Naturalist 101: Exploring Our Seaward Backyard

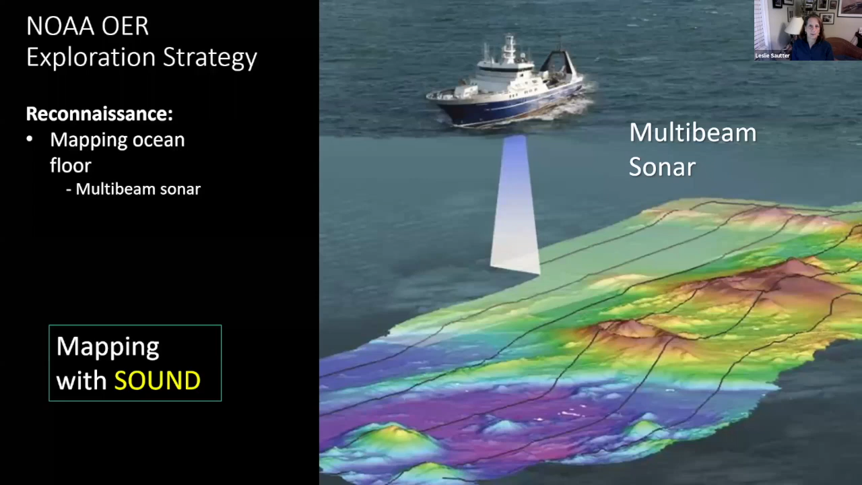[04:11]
So it has really opened our eyes to the seafloor because we can't see it. And, you know, you can't go explore something without a good map. Imagine investigating the national parks without a good map. So that's the first step. We got to map the seafloor in detail.
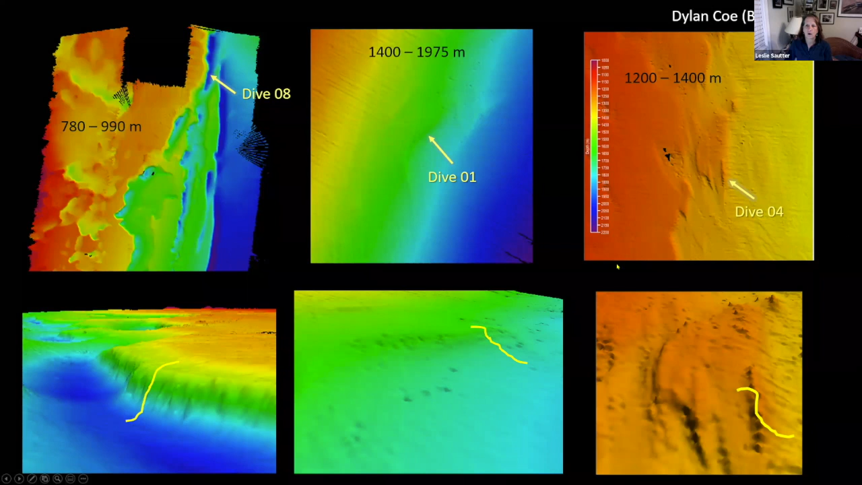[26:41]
Here's another one. You can see kind of the stair-stepping there. And here's another part of a stair-step, and you'll see there are many layers. And this is the one, dive four, that I'm going to highlight with the video. So we're going to start at the base of the intraslope terrace.
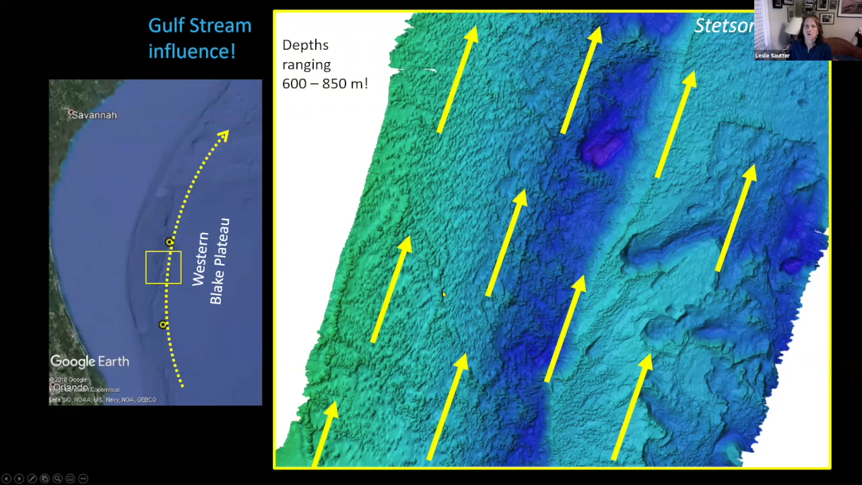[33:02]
And you can see that the Gulf Stream is influencing this whole area. But there's a lot more going on than just these little pockmarks. But what we thought was, well, these are likely to be coral mounds. So let's go dive on one. Let's go dive on two. So we picked two sites,
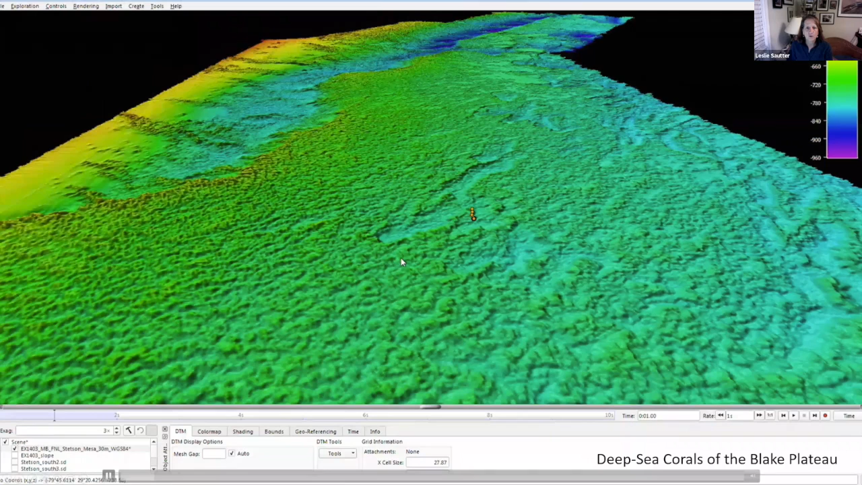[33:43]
we hypothesize are deep-sea coral mounds.
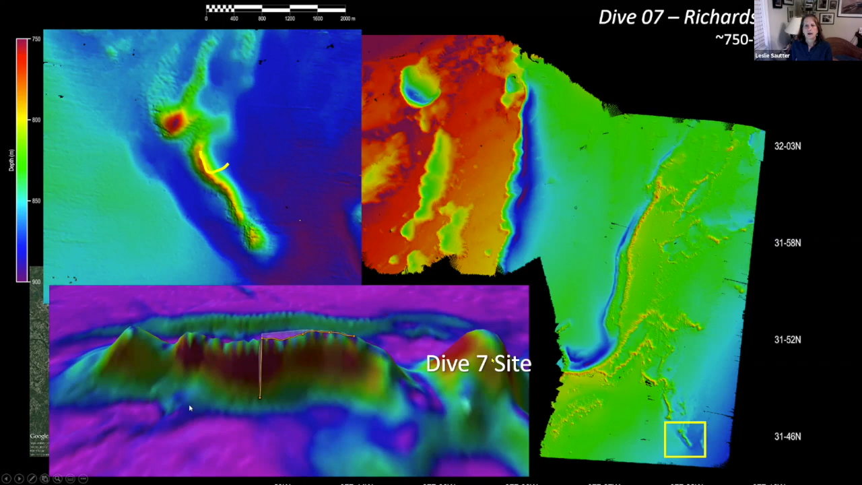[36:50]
And lo and behold, all across the top, it was living coral communities on top of the dead coral communities.
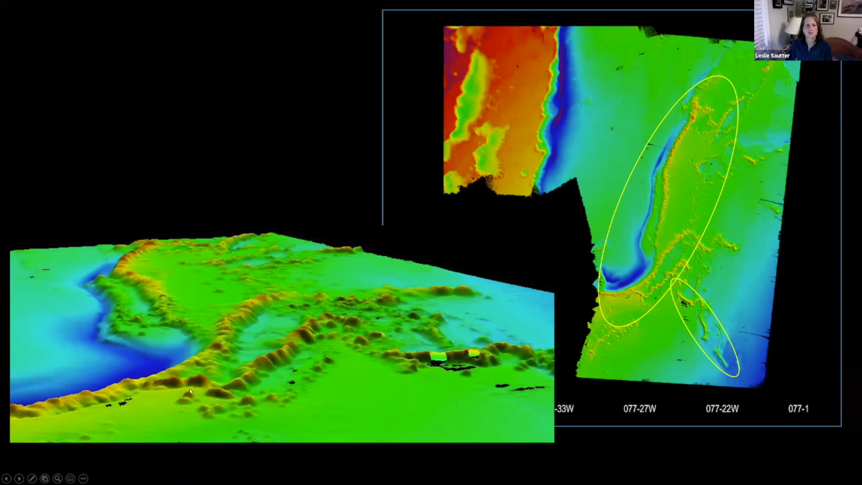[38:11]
These are all what look like, from our new maps, individual mounds in chains. And they're along the edge of these steep edges of rock. So it's a cliff here, but there are mounds along the edge. And sure enough, here's the Alvin. The next expedition that was co-sponsored by NOAA and the National Science Foundation, I think they played a part.
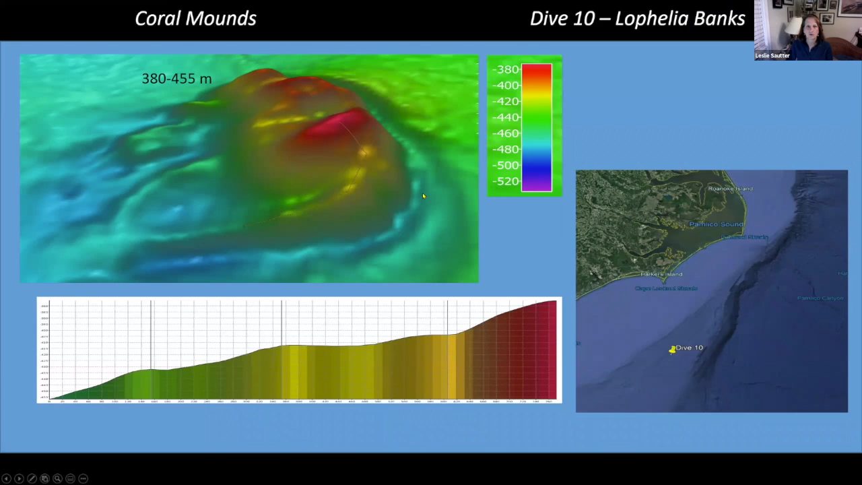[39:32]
And we, it's a little shallower here. So we didn't know what to expect, but we certainly expected to find Lophelia. And instead we found no living colonies at Lophelia. We saw tons of dead rubble.